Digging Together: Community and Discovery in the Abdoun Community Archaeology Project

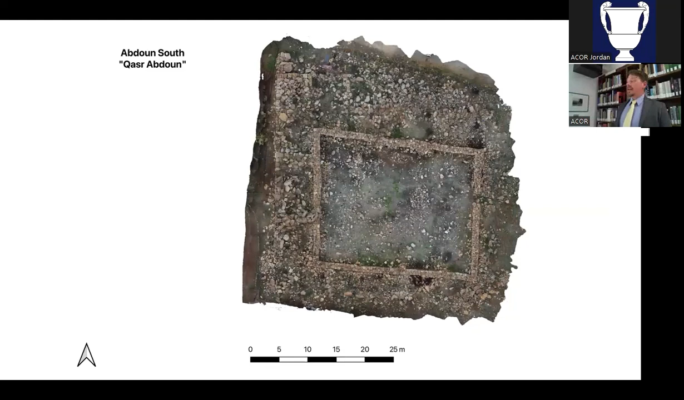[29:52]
We've now gridded the entire site, so we've got 100 squares, 5 by 5 meters,